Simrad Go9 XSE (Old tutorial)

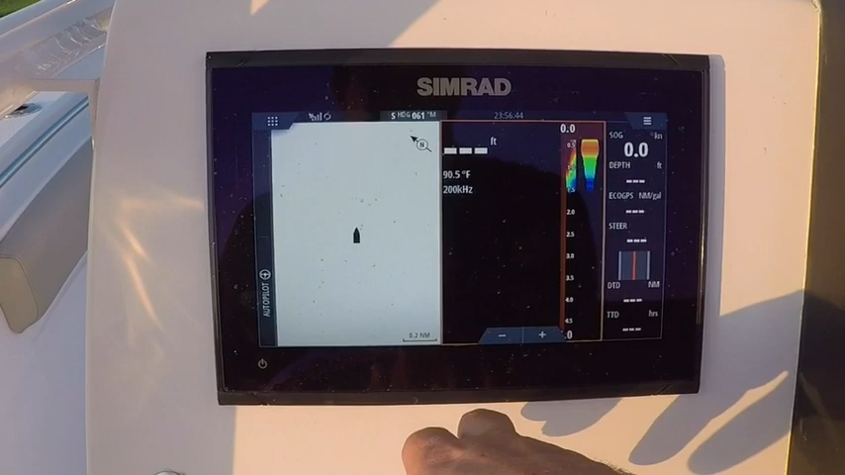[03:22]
and as you can see here, here's the Sonar,
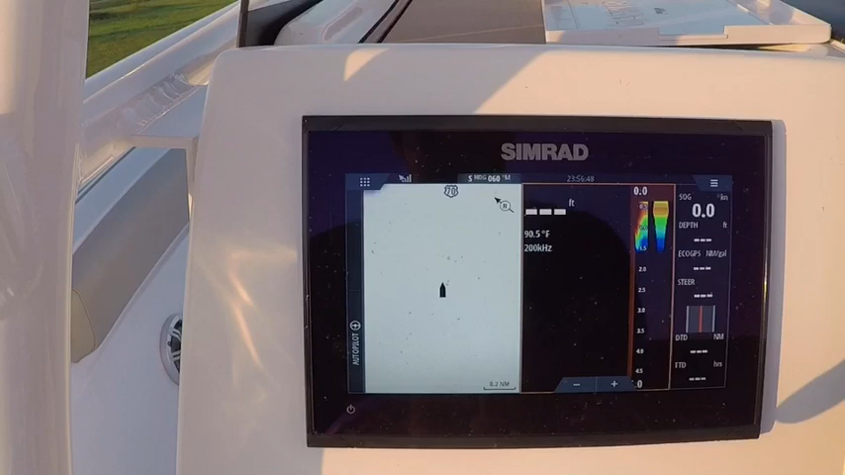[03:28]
On screen: water 90.5°F, speed 0.0 kn
that's my typical split screen, but I run it in chart with Sonar.